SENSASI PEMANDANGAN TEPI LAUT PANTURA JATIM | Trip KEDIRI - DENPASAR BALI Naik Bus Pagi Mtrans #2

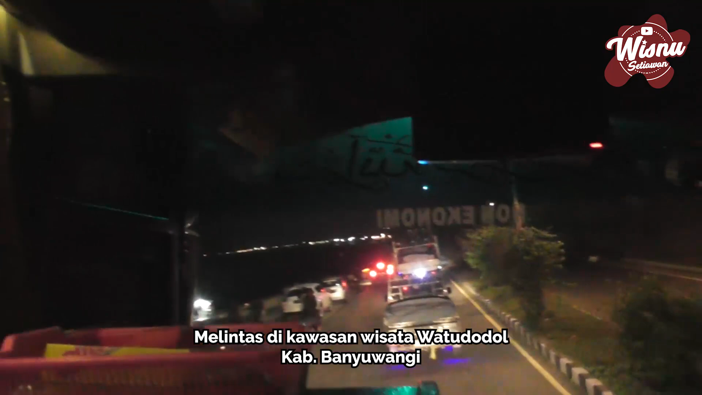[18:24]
Kalau siang hari tuh kelihatan ada patung tari gandrungnya. Sayangnya kalau malam gini sih nggak kelihatan ya.
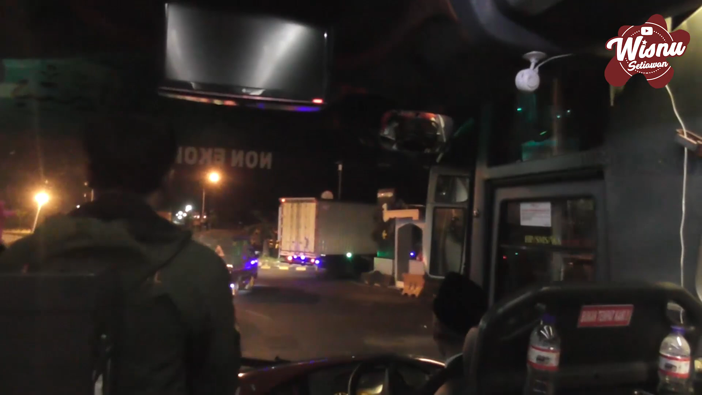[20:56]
Oke, friends semuanya, alhamdulillah kita udah nyampe di pelabuhan Ketapang Banyuwangi.
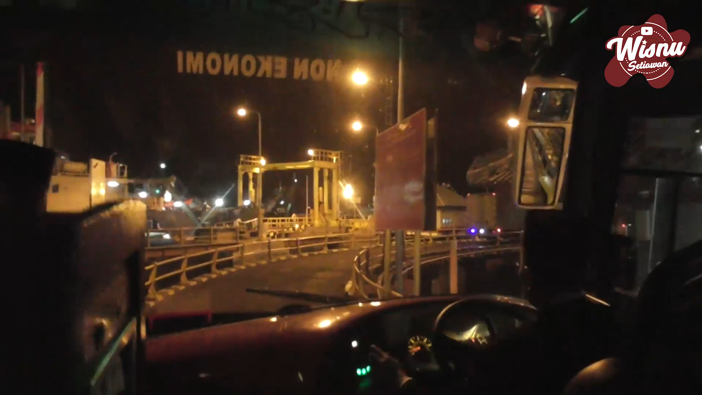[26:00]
Alhamdulillah kita udah mendarat di Pulau Bali dengan selamat. Bis pun langsung keluar menuju ke arah Terminal Gilimanuk.
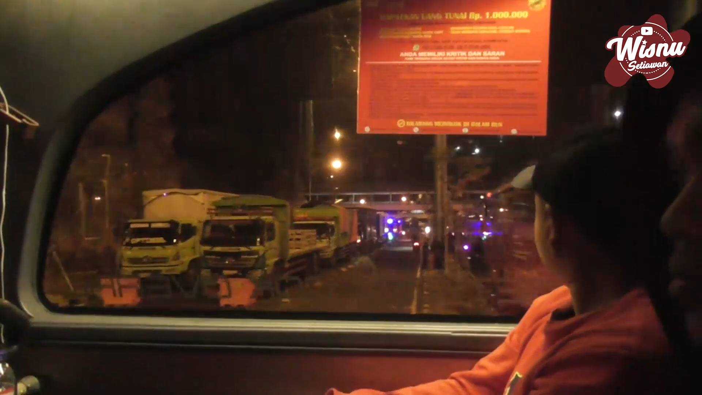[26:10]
Nah, di sini kita akan dilakukan pemeriksaan. Kayaknya nih ya, udah nggak seketat dulu.
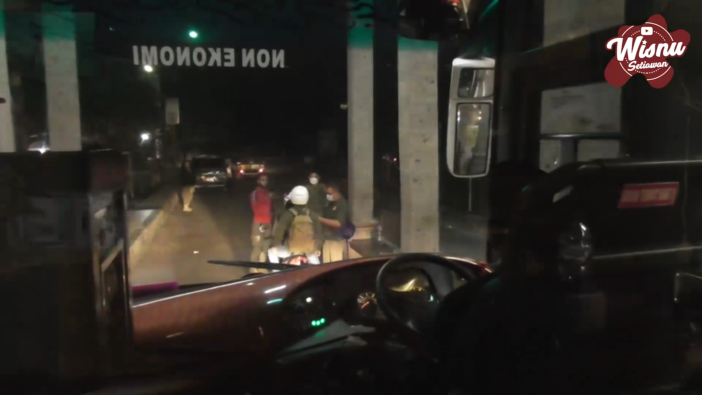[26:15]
Yang mesti nunjukin surat keterangan negatif COVID atau mungkin udah vaksin atau belum gitu ya.
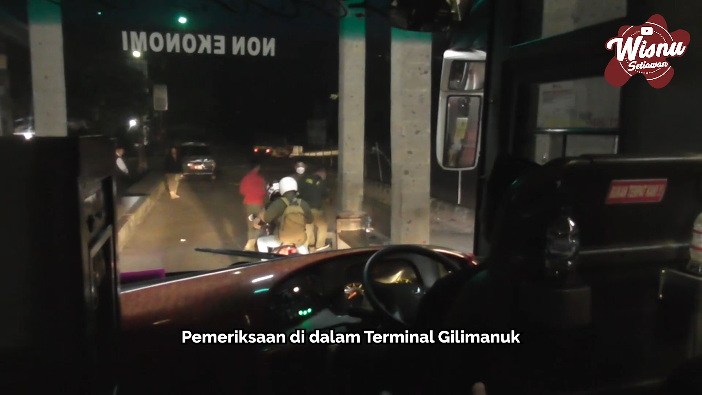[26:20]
Tapi kali ini pemeriksaannya cukup krunya saja dan bis bisa langsung melanjutkan perjalanan.
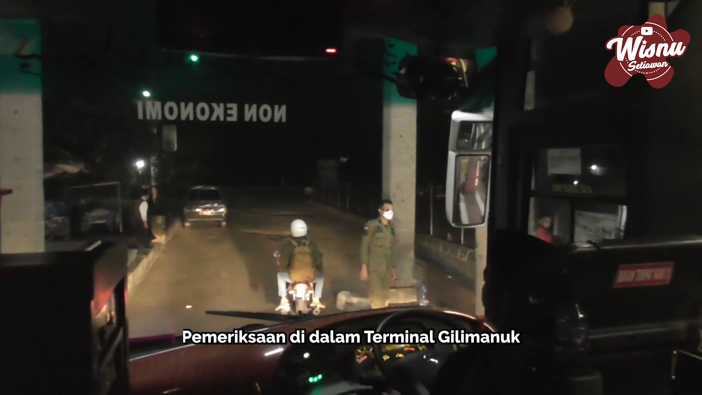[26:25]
Alhamdulillah ya, nggak ribet kalau mau ke Bali.